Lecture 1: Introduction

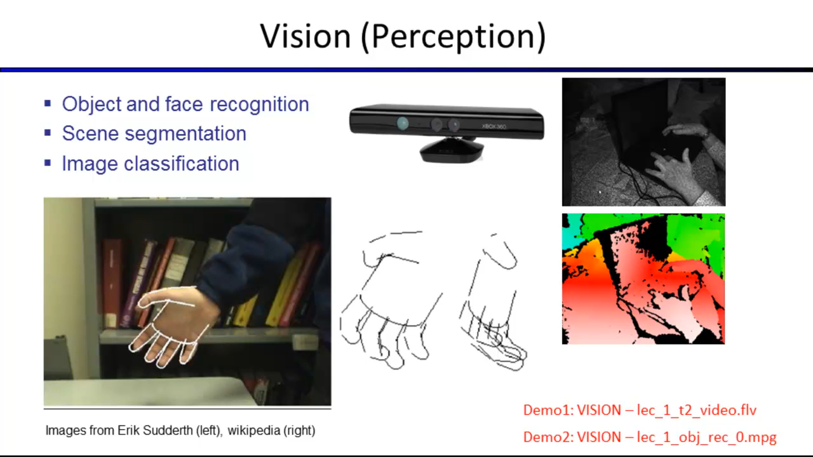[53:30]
With things like the Kinect laser rangefinders, you can often get different kind of readings, let's say direct distance readings, rather than just a RGB image. And that can give you additional information that humans wouldn't have, but you might as well use if you're doing computer vision. Robotics, that's kind of the maybe mostly originally envisioned application of AI.